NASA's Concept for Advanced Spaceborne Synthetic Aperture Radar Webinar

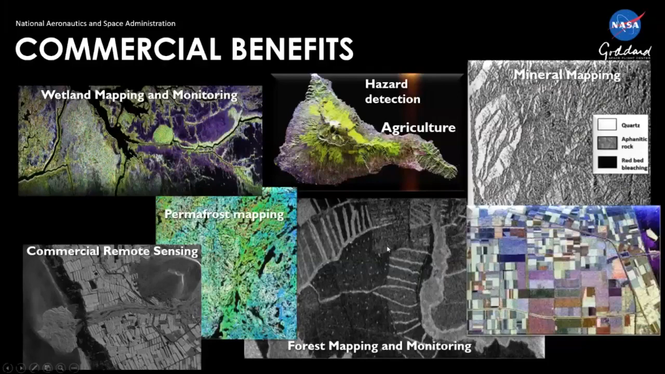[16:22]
Um, those can, can all be done with this and they can be reconfigured for different applications as necessary. So that's, uh, that's a real value of, I believe in this technology. And then finally, where we're going is, uh, is trying to launch these,